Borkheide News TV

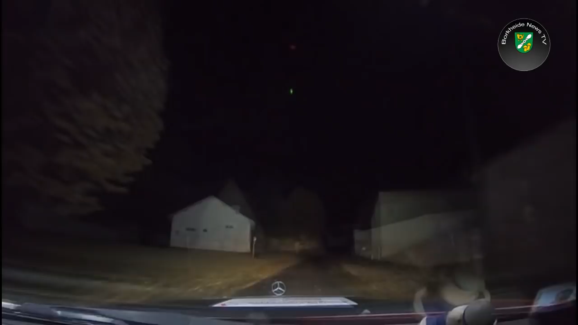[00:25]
Der ursprüngliche Plan sei aus Bordeaux als erste Station anzulaufen.
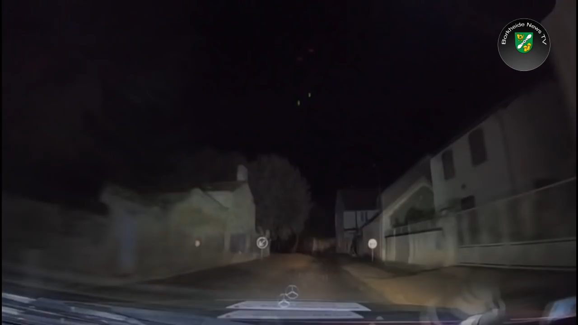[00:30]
Aufgrund der Wetterlage gab es allerdings eine kurzfristige Routenänderung und die beiden haben sich in der Nacht über Schleichwege an den Mautstrecken vorbeigemogelt und haben jetzt den Strand vor sich.